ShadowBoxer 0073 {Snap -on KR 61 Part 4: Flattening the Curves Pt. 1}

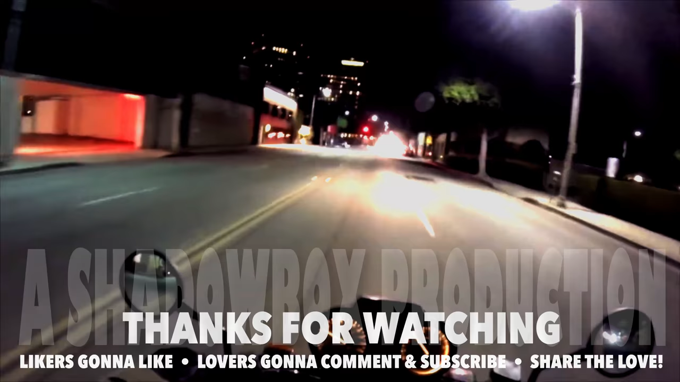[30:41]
I saw my own shadow. I was like, who's that?
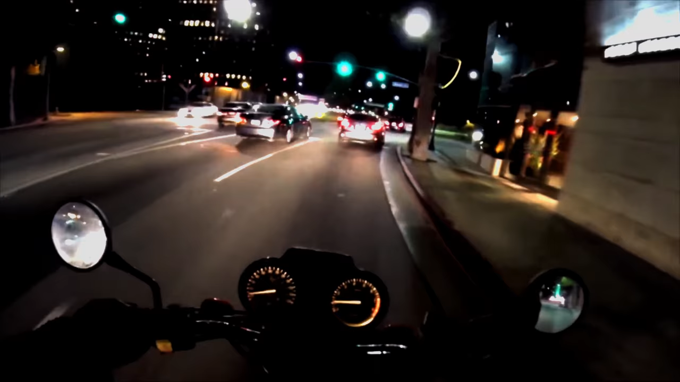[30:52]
It's right next to me. That's hilarious. I almost had an accident myself.